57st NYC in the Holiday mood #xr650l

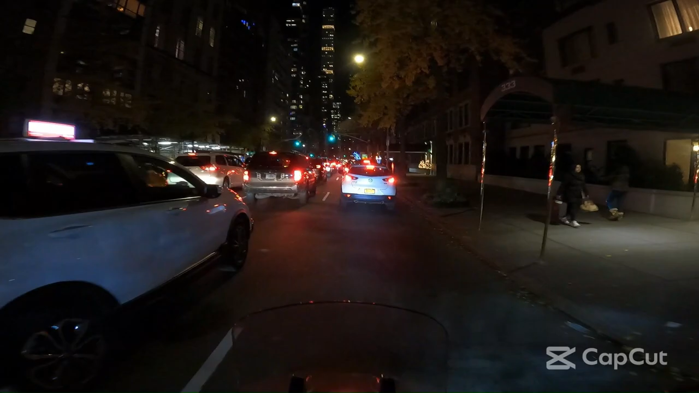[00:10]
I'm on 57th Street. Setting to the west side.
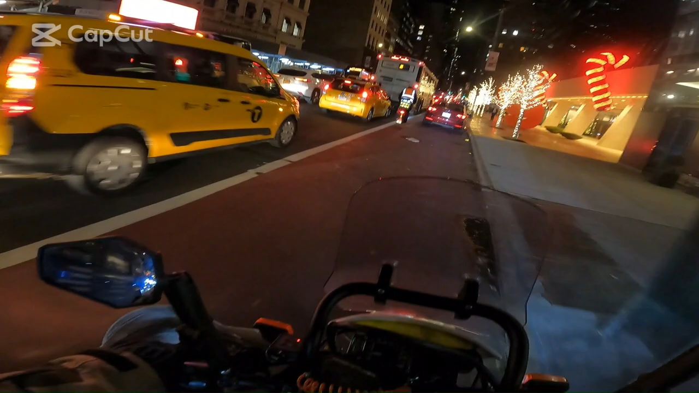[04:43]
Definitely not a good way to go across town, that's for sure.
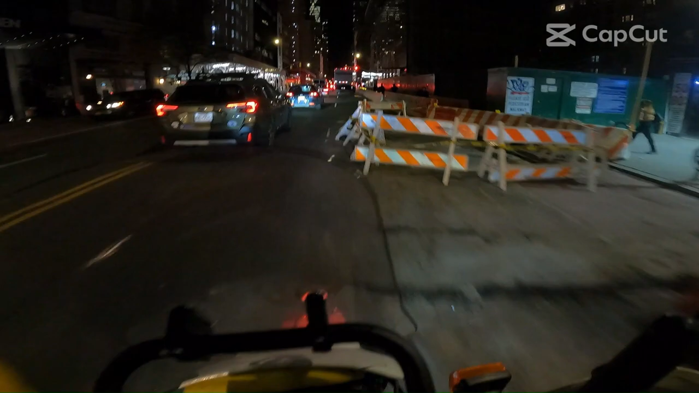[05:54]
Damn, I slid out on that asphalt.